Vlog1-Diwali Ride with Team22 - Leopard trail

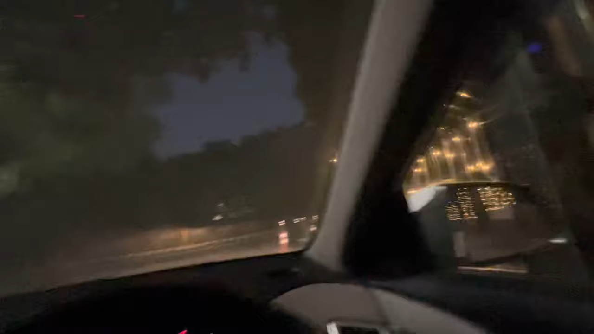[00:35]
Nice lights here. Guys, welcome to my channel. And मेरा नाम रौनक है.